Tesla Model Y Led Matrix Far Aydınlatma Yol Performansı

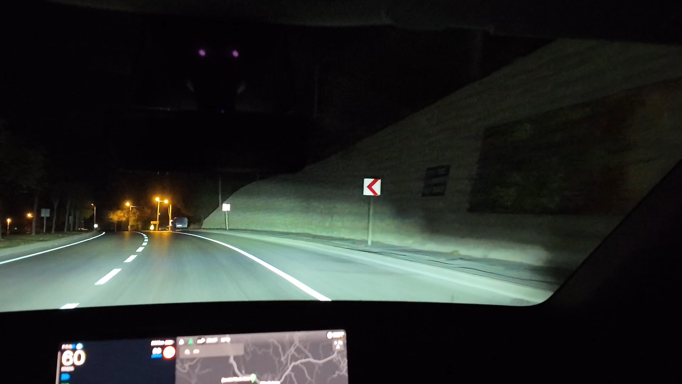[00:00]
Evet değerli takipçiler bu videomuzda Tesla modelliğe Oncrenç aracın adaptif led farlarını sürüşe duyarlı led farlarını test ediyoruz.
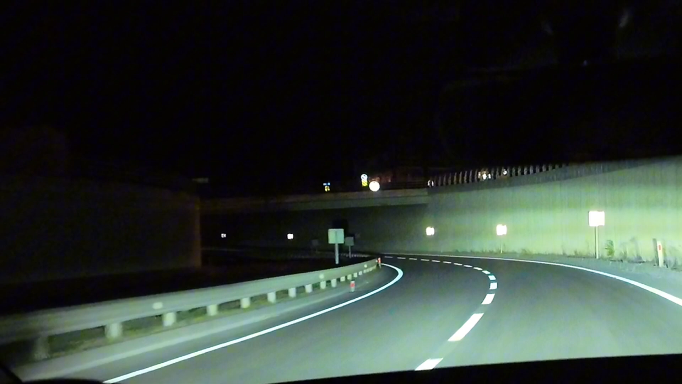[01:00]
ve bu da gerçekten gece yolculuklarında ciddi bir konfor sağlıyor. videodan da görüleceği üzere otomatik far sistemi ve adaptif sistem gayet güzel çalışıyor. Bu farlarda farlar sağa ve sola dönüşlerde açısal olarak da dönüşler sağlıyor.
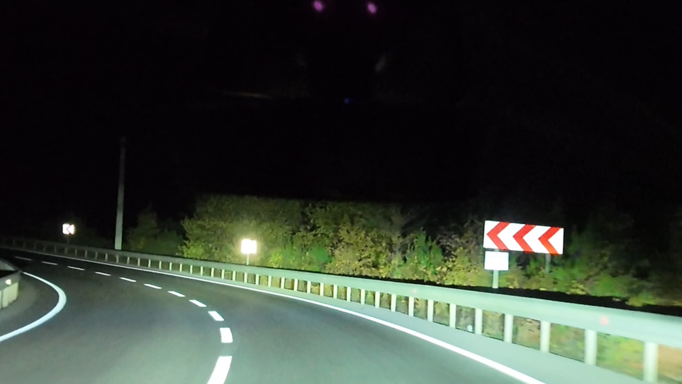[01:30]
Dolayısıyla vire dişlerinde gayet güzel aydınlatıyor. Karşıdan gelen arabanın olduğu noktayı kapatıp bulunduğu noktada gayet güzel bir aydınlatma sağlıyor. farlar sürekli uzun farda açık. Bu yol karanlık ve virajlı bir yol olduğu için bunu tercih ediyorum.
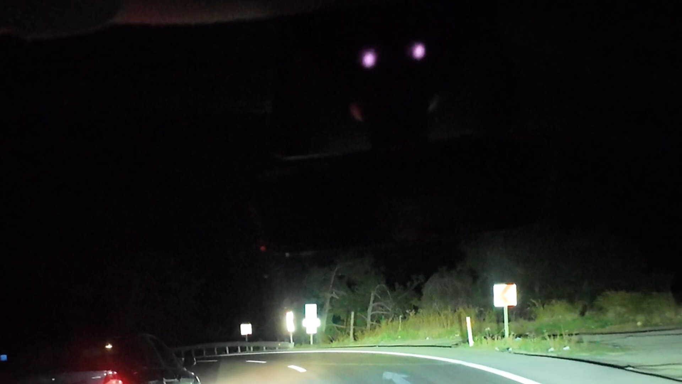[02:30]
Bu arada önümüzde giden aracın da arkası top lambalarını algılayıp onun bulunduğu bölümü de karartıyor. Ama onun haricindeki alanı yine aydınlatıyor. Tesla Model Y'nin bu sürüşe duyarlı farları gerçekten çok başarılı. Hani aracın tabii ki her aracın bir artısı eksisi olabilir.
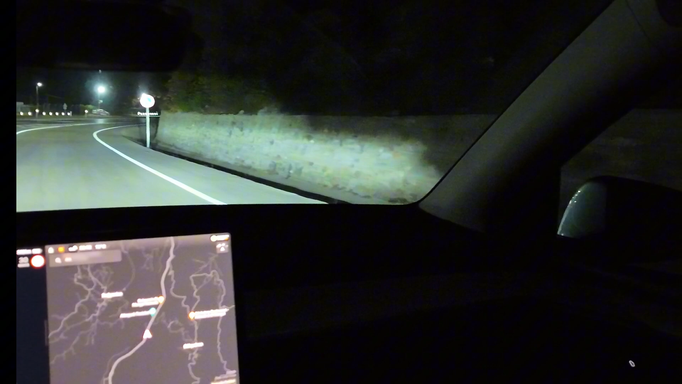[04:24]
şimdi cimbal'dan dolayı biraz tabii ki dönüşlerde açı bozuluyor. Hemen videonun kalanını daha geniş açıyla veriyorum. Aracın içi de dahil olmak üzere. Biraz daha yukarı alayım şu şekilde. Dönüşlerde kayıp olmasın. Biraz daha hızlanıyorum.